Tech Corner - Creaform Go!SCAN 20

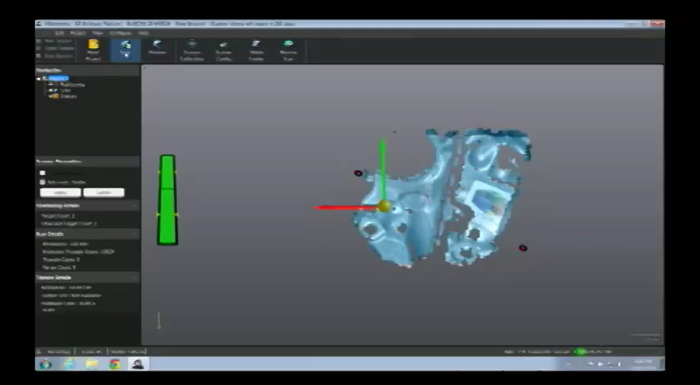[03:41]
Now, if we go to the software screen,
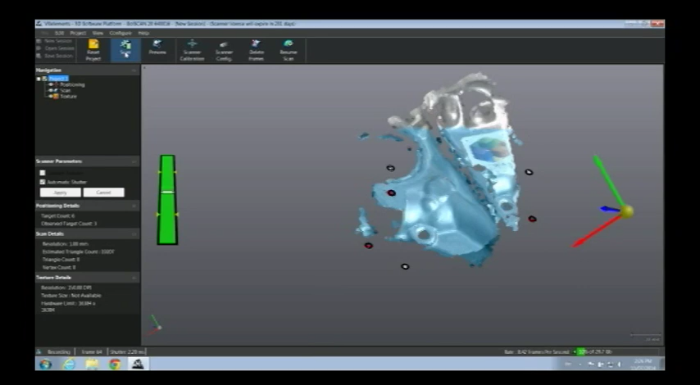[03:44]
we can see that it is constructing our scans. So remember what's happening here.
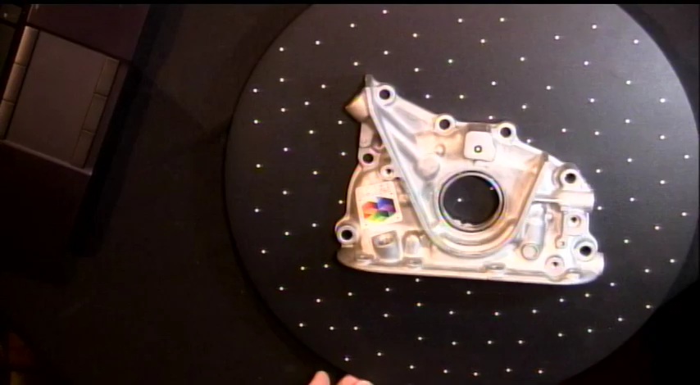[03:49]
In real time, as I'm taking scan data,
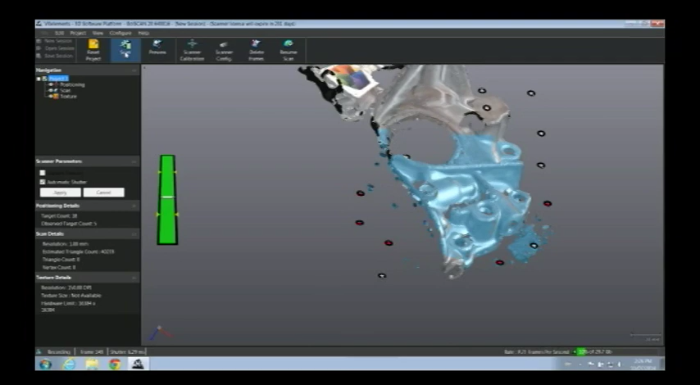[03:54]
the scan data is coming in into VX Elements, and it's being aligned in real time with the previous scan data.
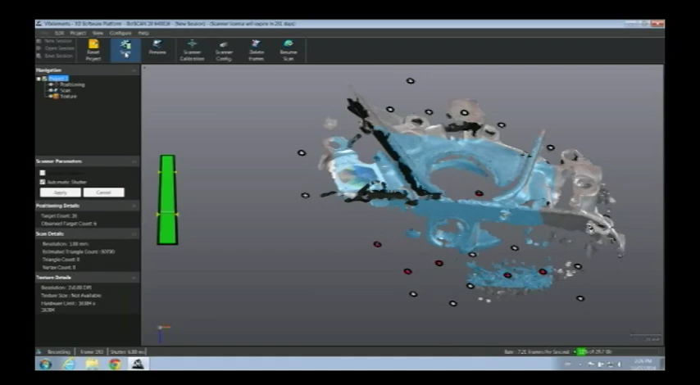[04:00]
So without any targets, it's actually building up this 3D model.
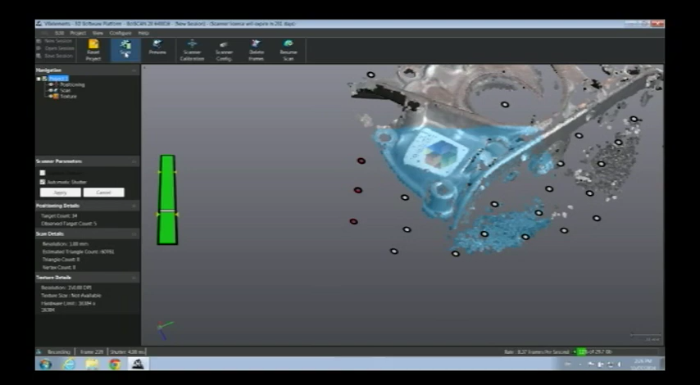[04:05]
Now, the other thing that we pointed out a couple weeks ago, and that is one of the key things that Creaform likes to point out,
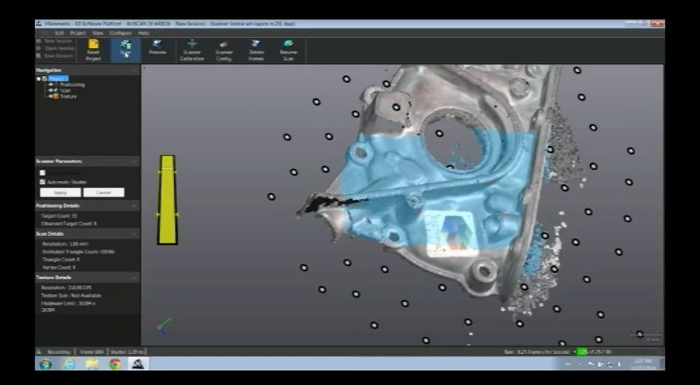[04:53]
That's an indication of my standoff distance. I want to be working about 15 inches from the surface as I'm scanning. If I get too close, that little green bar is going to turn red. If I get too far away, it's going to turn blue. And that's my visual indication that I'm at the right working distance for this object that I'm scanning.
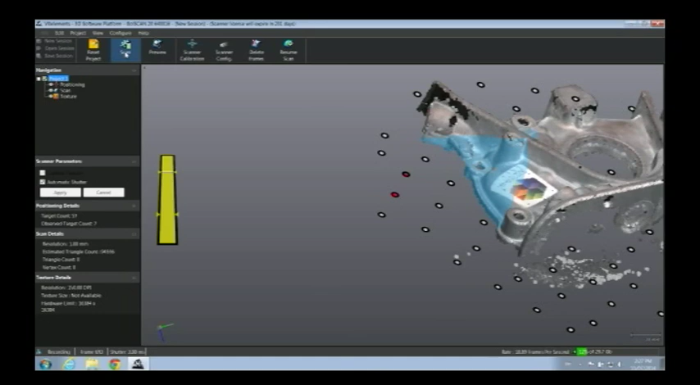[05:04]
And let me just scan a little bit more here, make sure I kind of get all the nooks and crannies.
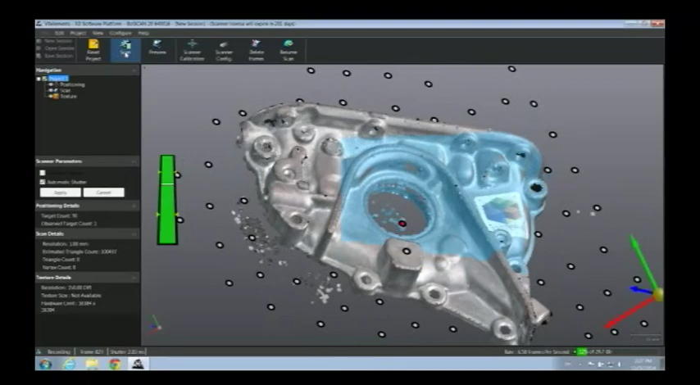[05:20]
I'm going to go ahead and stop the scan.